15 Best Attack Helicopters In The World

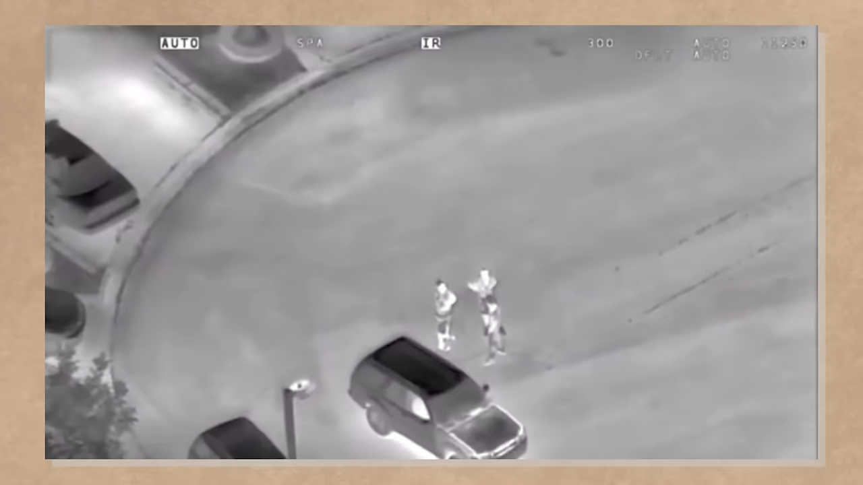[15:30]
and a helmet-mounted display These systems allow for all-weather,
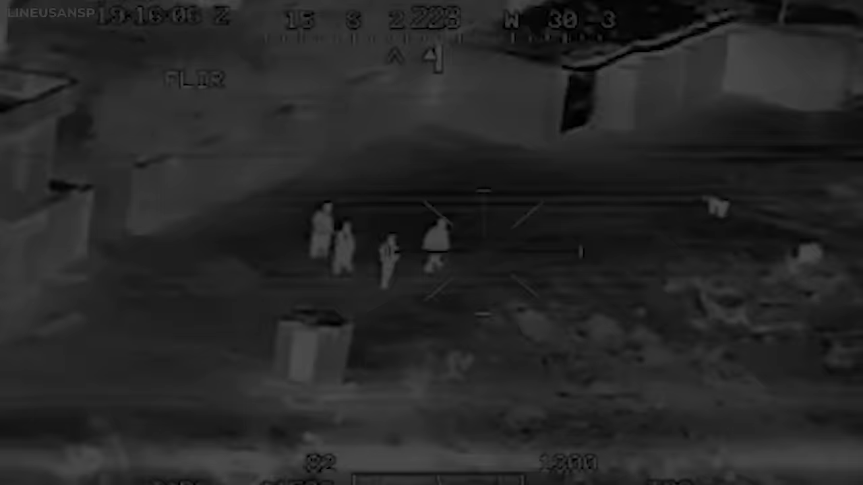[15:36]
day and night operations and enhance the targeting and combat effectiveness of the helicopter The